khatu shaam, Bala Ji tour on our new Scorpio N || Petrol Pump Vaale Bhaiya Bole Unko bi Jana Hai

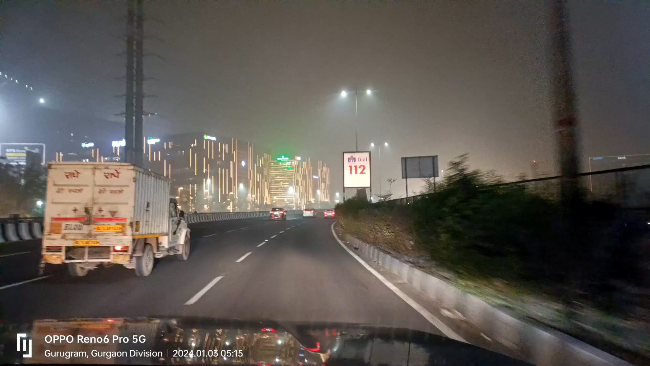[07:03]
देखिए मैं आपको दिखाता हूँ, ये देखिए रोड बिल्कुल साफ लग रही है, और आपको दिख रहा होगा ग्रीन पैनल और एम्बियंस मॉल कैसा बढ़िया नज़ारा है, लाइटिंग्स वगैरह कितनी अच्छी हो रखी है, DLF डाउनटाउन बना हुआ है ये।